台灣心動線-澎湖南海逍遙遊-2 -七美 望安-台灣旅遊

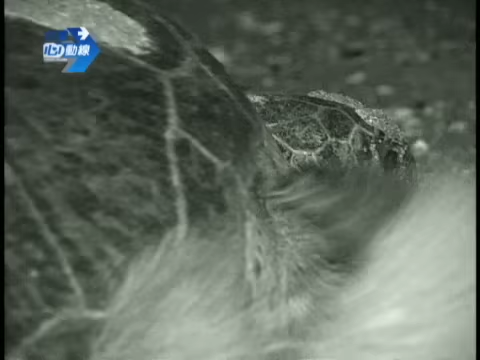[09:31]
每年五六月当水温高过25度绿西龟就会在夜晚上岸产暖
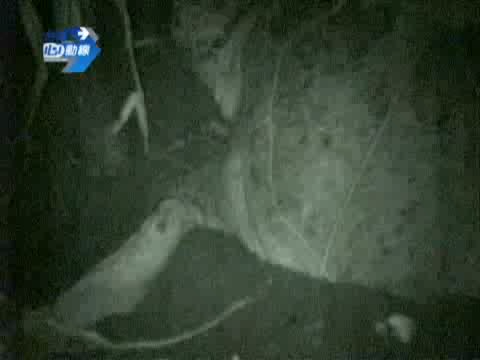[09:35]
母龟会先用前肢挖出能容纳身体的体洞又称大洞
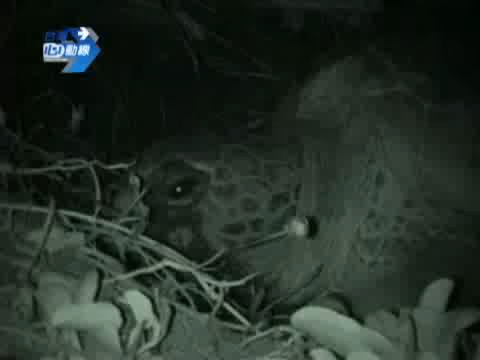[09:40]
把自己安全地藏起来再
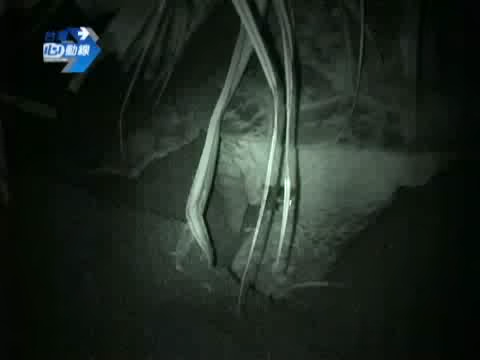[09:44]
用后肢挖出一个深达70公分的产卵洞俗称小洞
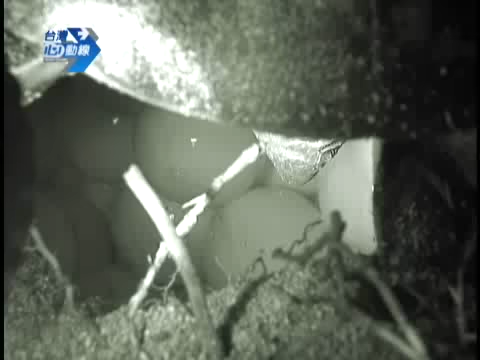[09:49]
从产卵到复杀整个过程得花上好几小
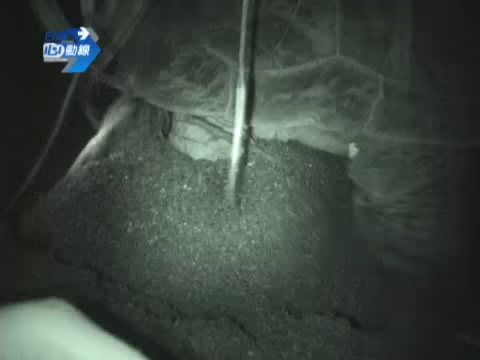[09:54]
时相当不容易海龟的话它是其实产卵的话它是一量取生像一般来讲的话它可以